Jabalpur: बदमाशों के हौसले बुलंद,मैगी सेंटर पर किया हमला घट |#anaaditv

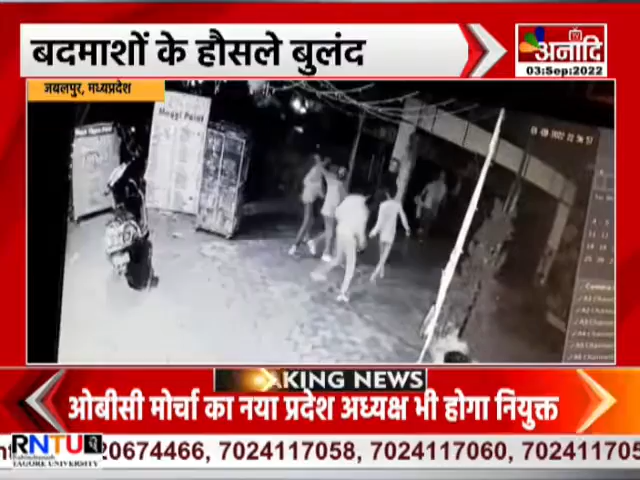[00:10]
वारदात को अंचाम दिया बदमाश मोके से फरार हो गए पुरी
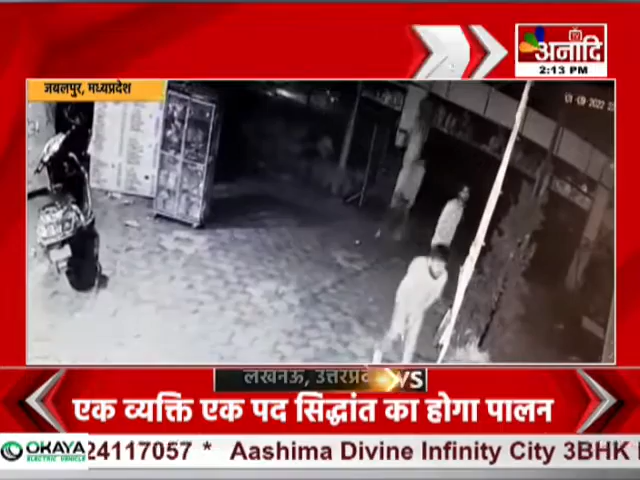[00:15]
गटना सेसी टीवे में कैद हो गई दुकान संचालक की शिकायत पर पुलिस नग्यात के खिलाब मुकदमा दर्स कर लिया है और आरूप्यों की तलाश में जुट गई है